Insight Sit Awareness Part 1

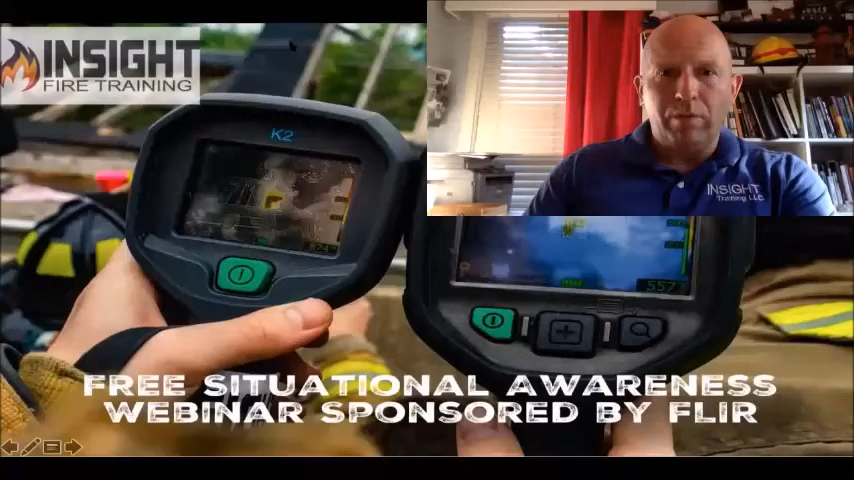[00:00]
All right so so what you're seeing here is a picture of two FLIR cameras and this webinar is brought to you by FLIR because they sponsored it so I greatly appreciate it. My wife likes it when I can stay home and teach and I don't know about y'all but we need more time at home. So what you're looking at is a picture of two thermal imaging cameras looking at the Max Firebox where we did training in West Virginia just recently and before we get started I want you
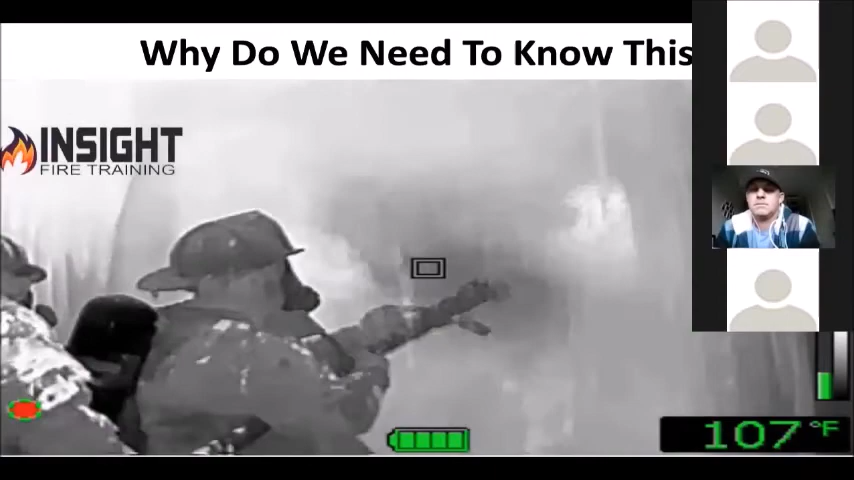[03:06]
On screen: spot 107°F
you think he should have checked his pattern
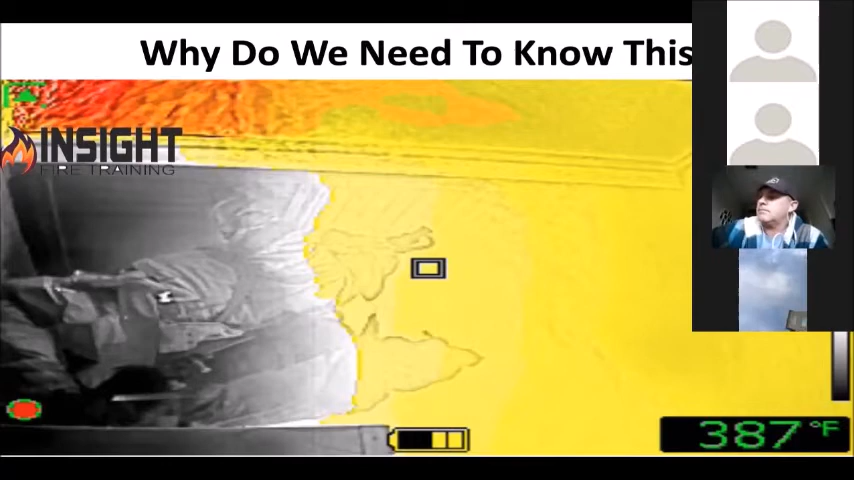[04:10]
On screen: spot 387°F
why do we wait till we're right inside the fire room before we open the nozzle is that a problem because they can't see this stuff does that make sense what we're doing because what's happening to the weakest link on their
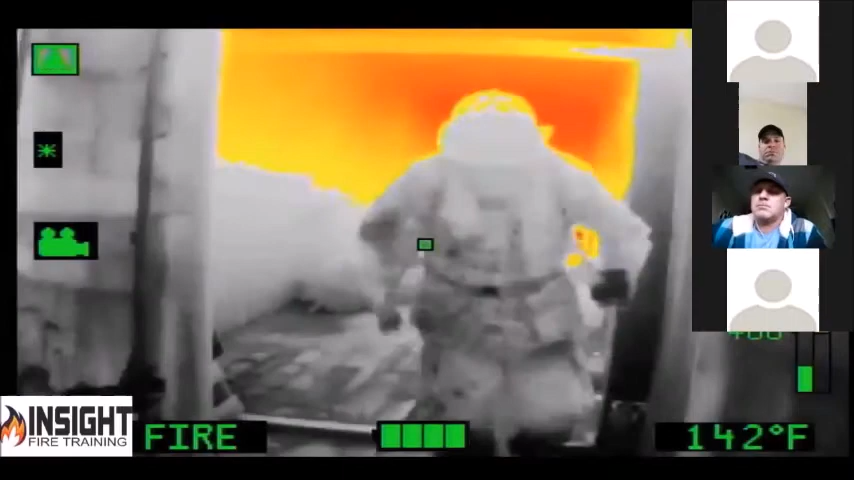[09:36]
look at the back of his shoulders watch again in slow motion as he exits the
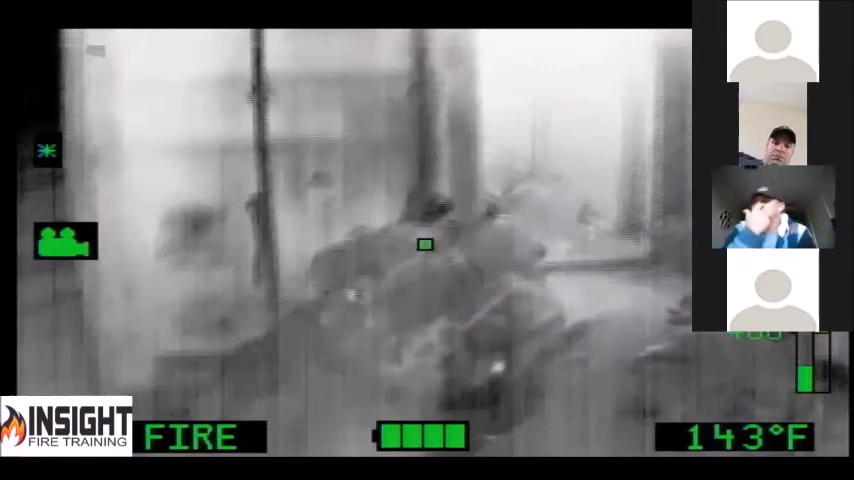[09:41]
On screen: spot 143°F
container you think it matters look at his shoulders his face piece
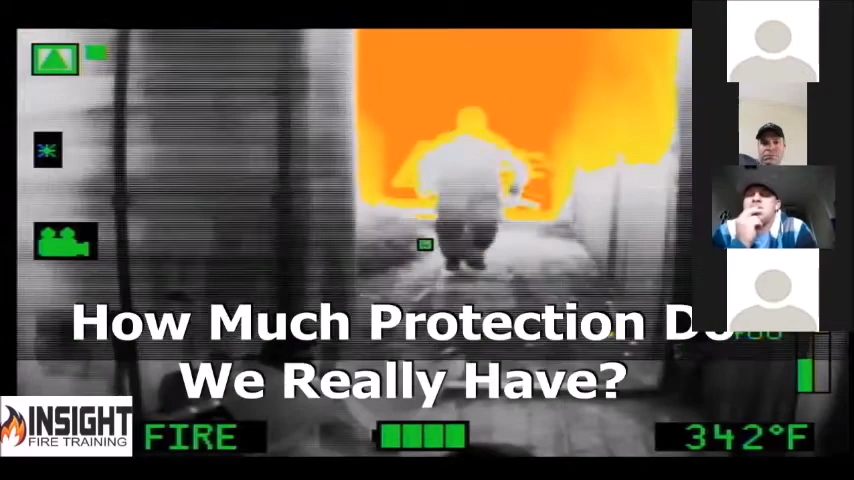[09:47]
arms and helmet there's a reason he's running
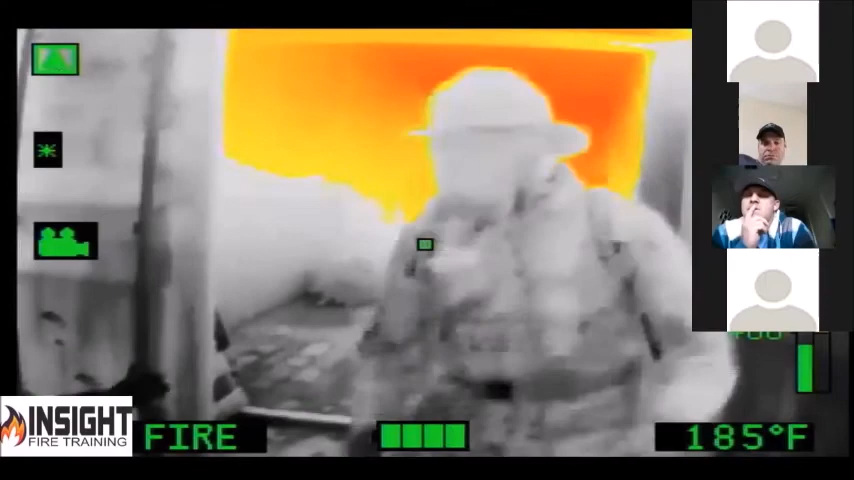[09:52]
On screen: spot 185°F
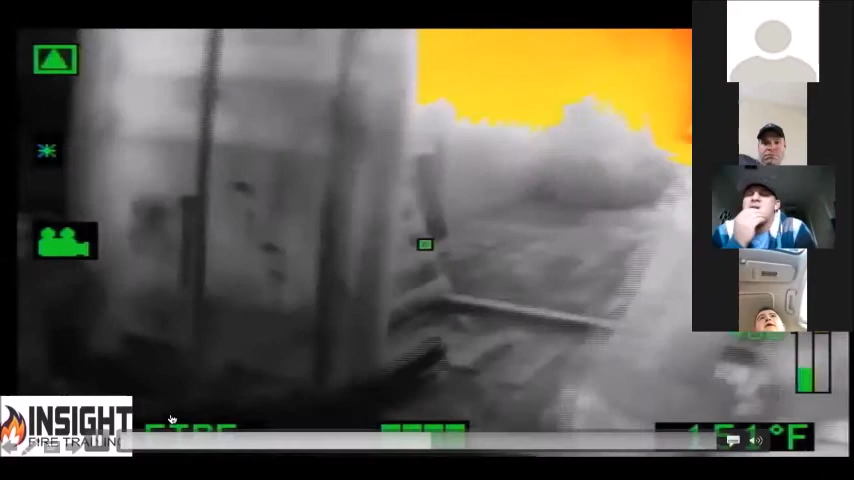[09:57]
he was in there for seconds how much protection do you think he really has and do you think temperature or measuring heat matters if it affects us that bad how how much do you think it affects mrs smith
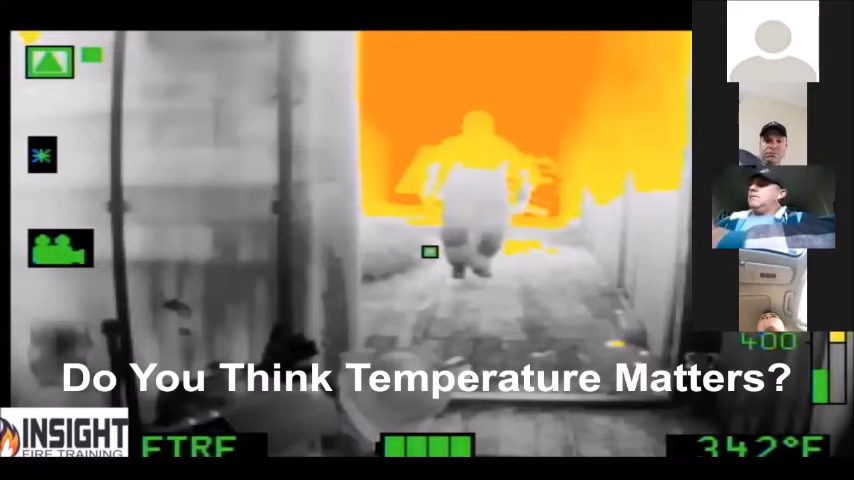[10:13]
her kid and her valuables that we supposedly swore to protect a lot worse than we realize here's why this is a problem these are three cameras that are over 20 years old that are still on frontline
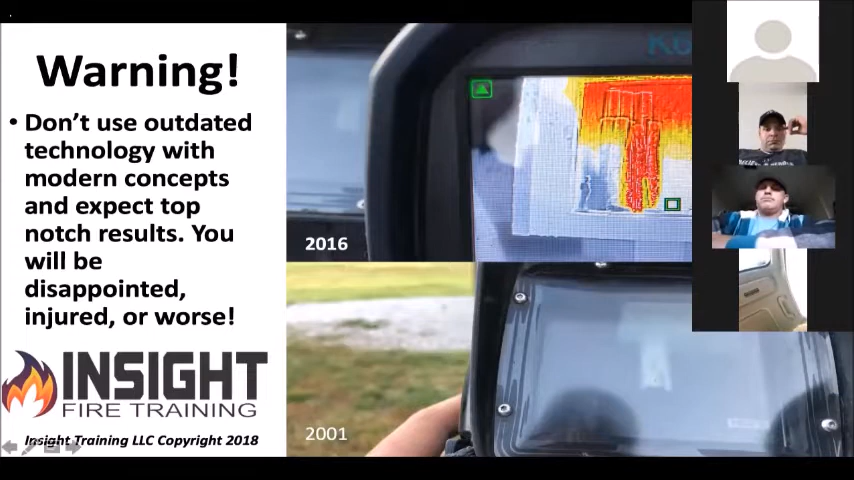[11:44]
results if you look at the two pictures there that's a 2001 scott 160 in the bottom right hand corner and if you look at the top what do you see you see a brand or a three-year-old camera called a fleer k65 and it has something called image enhancement it's four times the resolution of the camera below it and it can see things you never could see before it's pretty nice isn't it
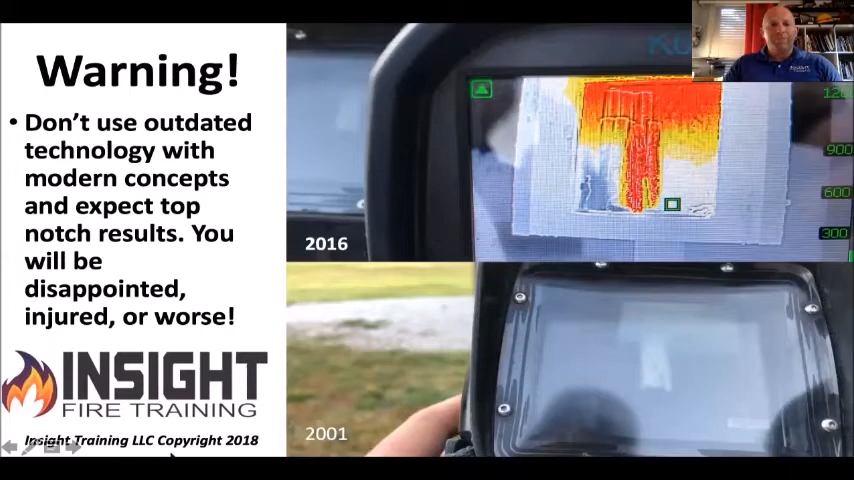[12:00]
but we hadn't upgraded our stuff because we don't think it's important look at the difference between these two some of you said you had the bollard ldx or nxt this is a bollard qxt right next to an msa 5000 which is what my department had until recently is there a difference between them two pictures huge it's like going from a console tv to a color tv you know you know one of the new smart tvs it's a big difference and we got to keep up man i mean i don't see anybody wanting
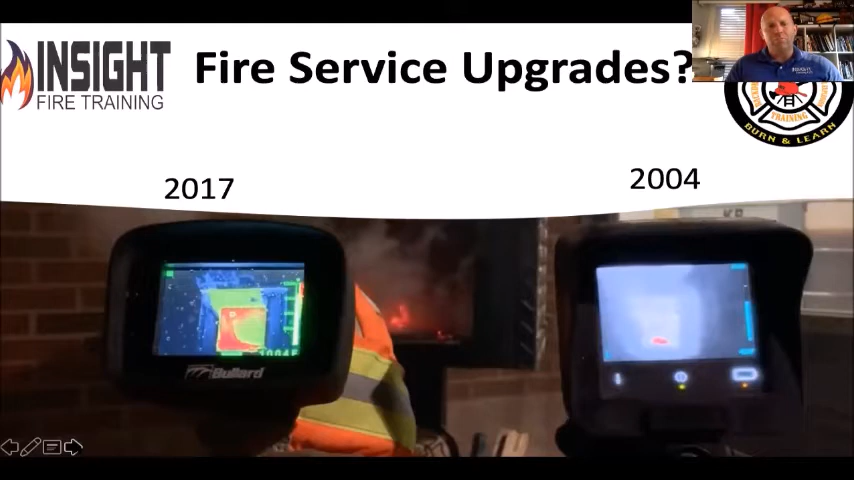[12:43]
to go back to a horse-drawn carriage with the steam engine you know positive displacement pump everybody wants to stay up and go faster and get there quicker and do things more efficiently and effectively so why aren't we doing that with our technology here's a picture on the left of a msa camera black and white rollover versus a picture of a video of
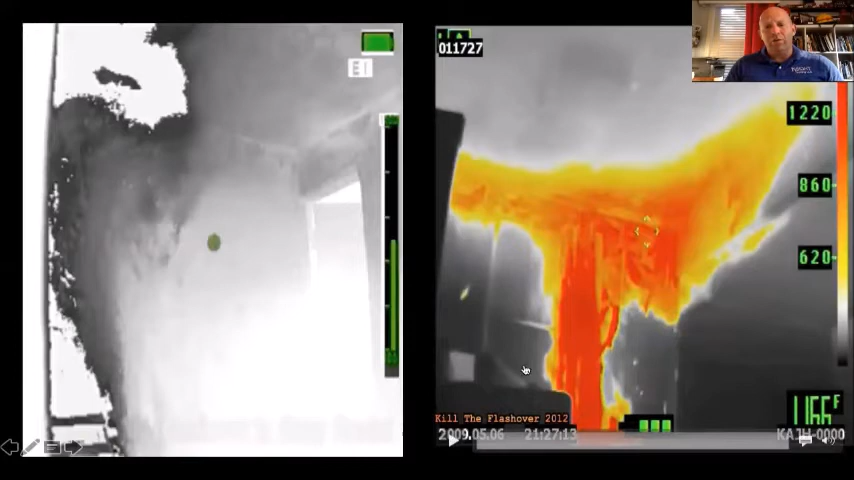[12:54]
a rollover and flashover with a camera that was in 2012 i believe so watch the one on the left this is on still on frontline apparatus this is rollover and grayscale watch
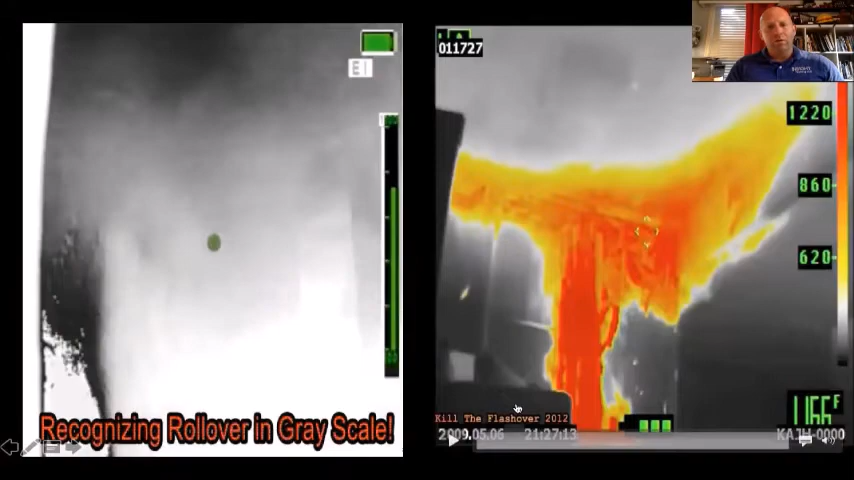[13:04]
the picture on the right back this camera is seven or eight years old a little bit of difference in those two pictures
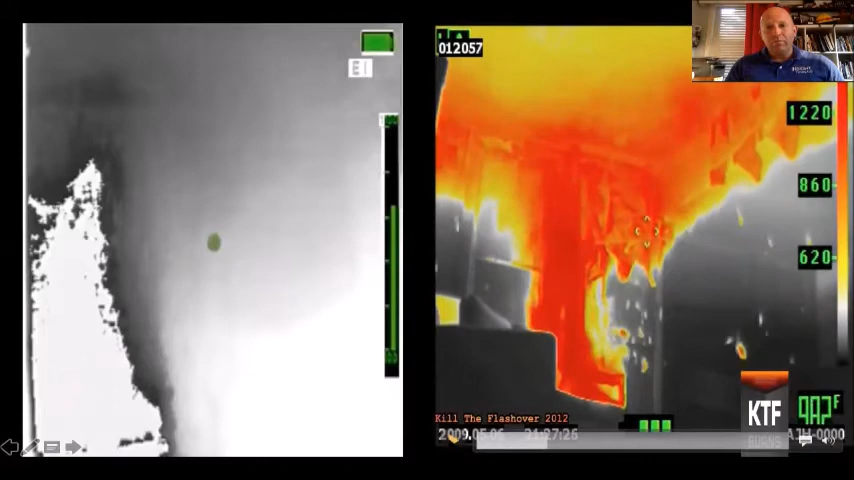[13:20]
all it takes is staying up to date with what's going on nobody has any problem staying up to date with their cars their tvs clothes and technology but for some reason we don't want to stay up to date and life-saving
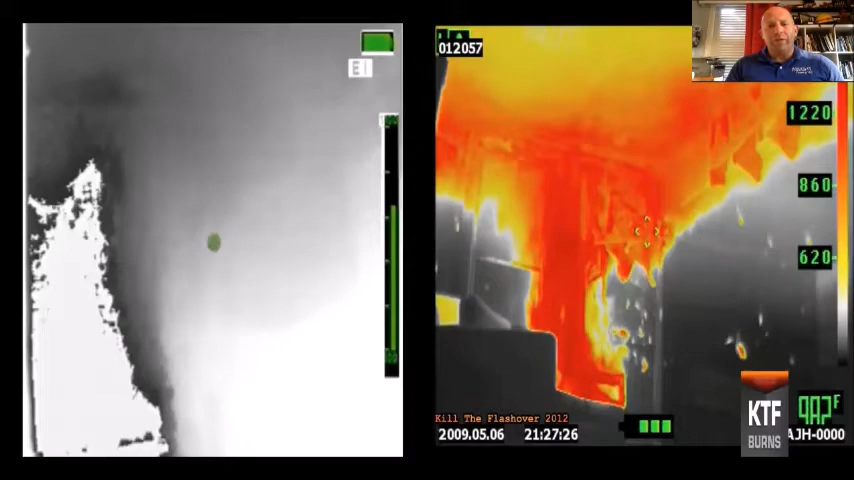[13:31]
measures that can make a difference for us so let's look
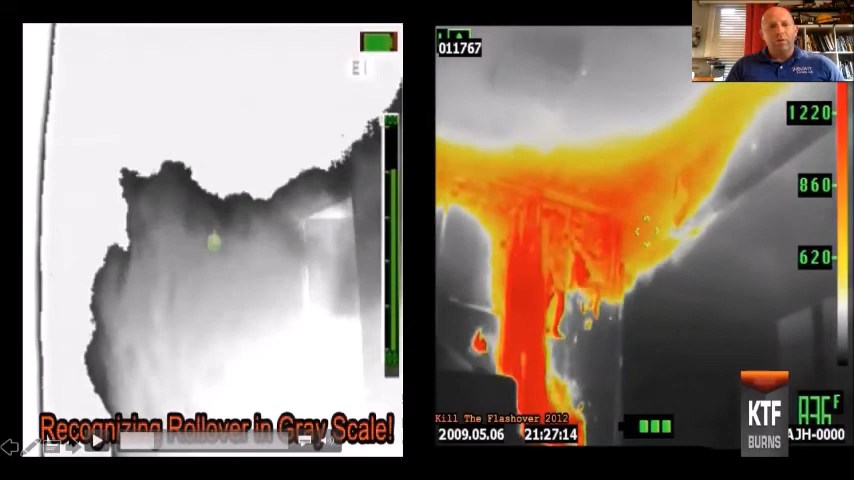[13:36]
at what's next this is a 360 view your size up view of a camera that that we used in 2011.